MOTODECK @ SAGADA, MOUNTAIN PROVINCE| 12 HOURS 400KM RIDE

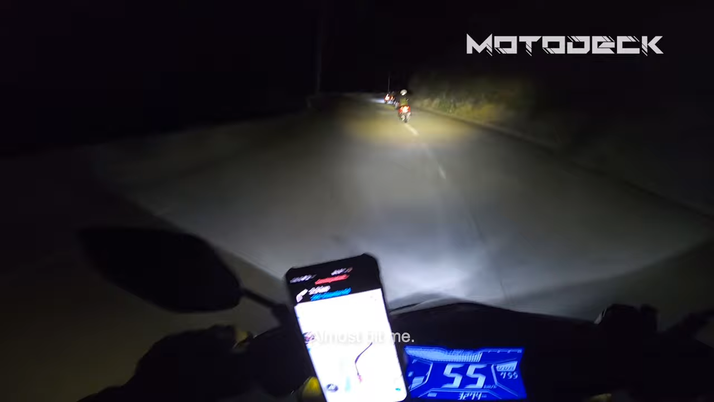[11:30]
Atawid mga agad 13 kilometers na lang daw. Grabe, gusto nyo makita yung daanan. Ayan sa mapa, tingnan nyo. Bangin yan, Damsi.
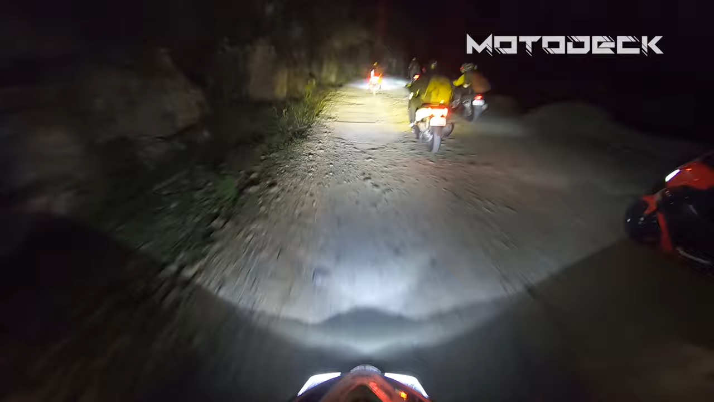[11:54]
Sagada na ba ito? Alright, welcome to Sagada. Woo! Sarap! Gandang gabi po.